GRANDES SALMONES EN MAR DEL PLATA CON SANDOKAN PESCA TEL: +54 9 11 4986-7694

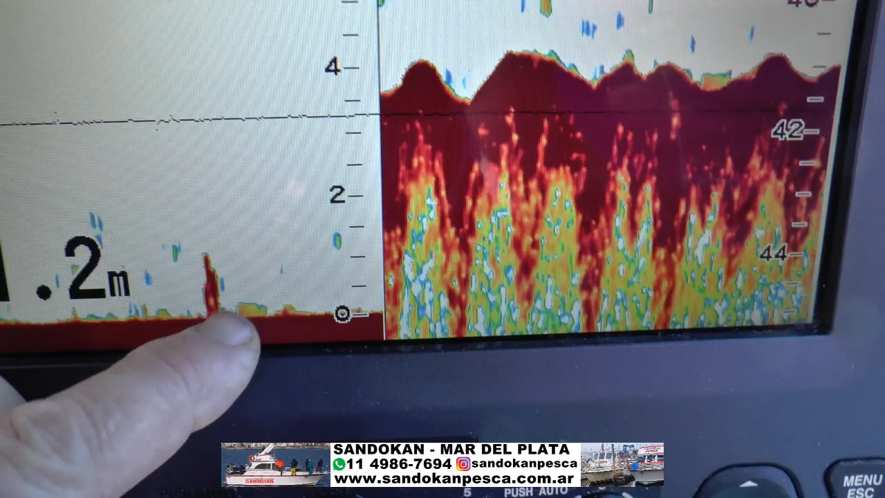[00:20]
Acá estamos a 40 metros y van pasando.
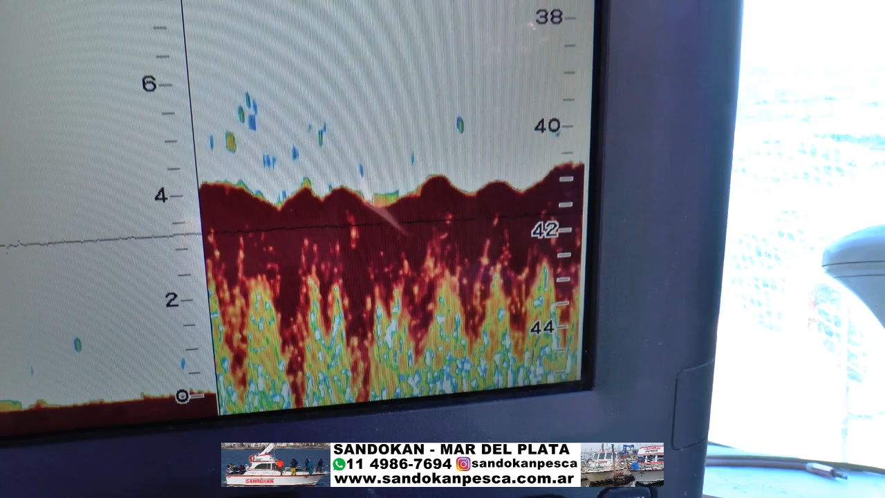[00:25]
Ahí termina de pasar, que viene a hacer esto.
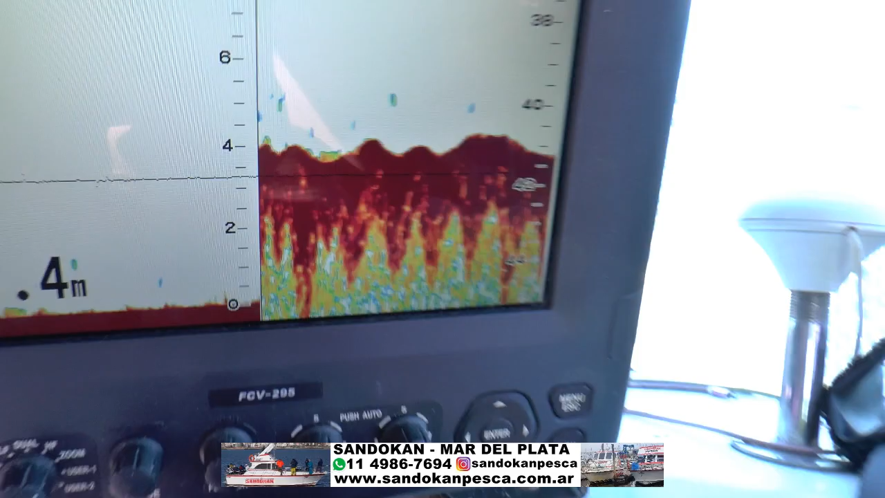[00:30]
Y los resultados están acá atrás.